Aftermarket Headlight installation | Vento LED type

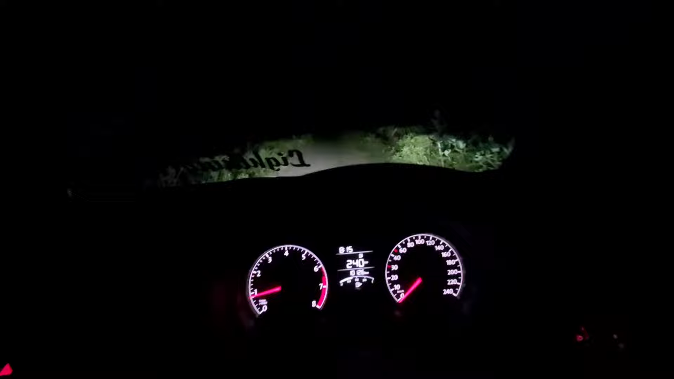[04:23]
so i'm just going to drive the vehicle on the low beam and the high beam and i'm going to show you the difference so this intensity or the throw of this light is around as per my calculation minimum 150 meters so when you're driving on the highway or cornering it will give you the uh uh confident to drive
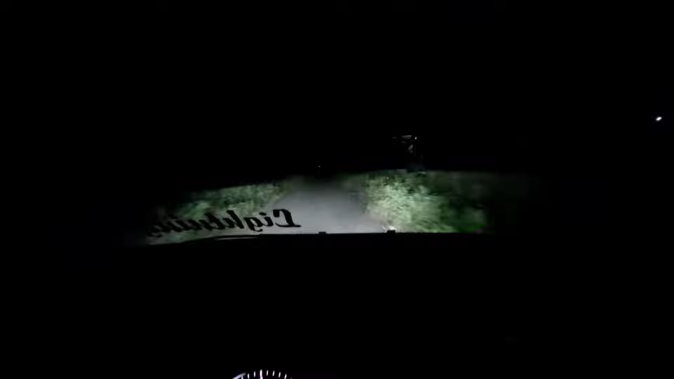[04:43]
so that is the best thing and one negative thing what i did like i just bought the 6000 kelvin uh hid lights which is which is uh or not that much could come back to uh 4300 k so be aware when you're buying the hid uh